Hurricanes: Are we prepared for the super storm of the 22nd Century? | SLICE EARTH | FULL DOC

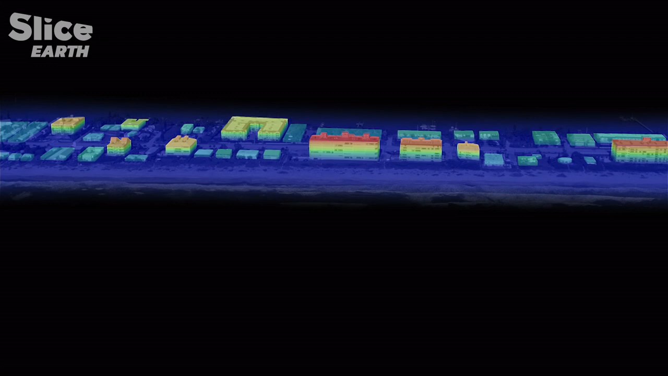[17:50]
It shows very clearly the houses along the beach and how close some of the cottages here are to the ocean.